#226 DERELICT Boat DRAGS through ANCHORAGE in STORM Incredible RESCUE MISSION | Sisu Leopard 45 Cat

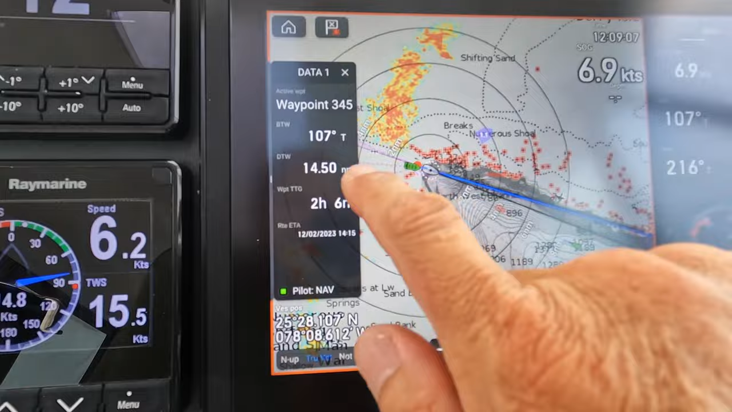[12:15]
so we can run with the with the weather quite far and you can see the radar is already picking it up it's very close two miles